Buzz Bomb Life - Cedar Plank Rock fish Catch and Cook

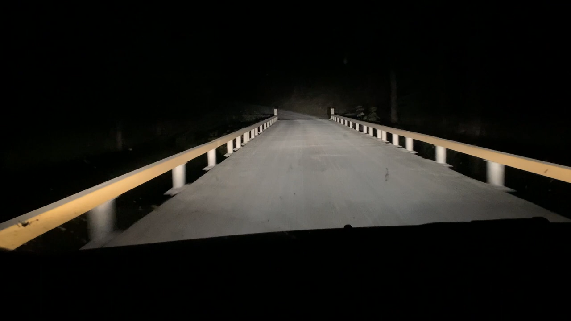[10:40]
we're coming from driving on a dirt road for two hours just on to a smooth highway man such a nice feeling
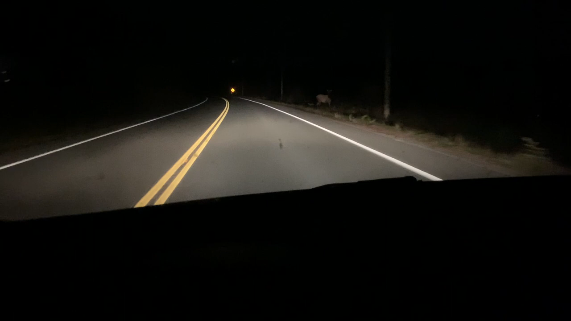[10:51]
check this out
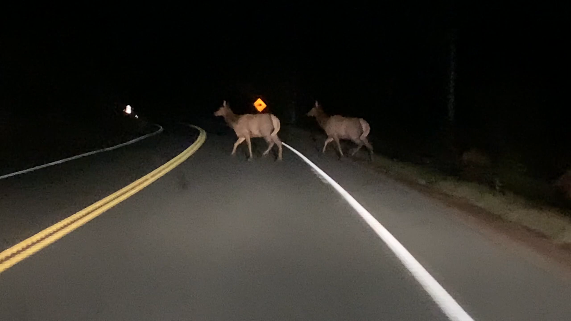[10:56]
elk whoa good thing i slowed down look at that rack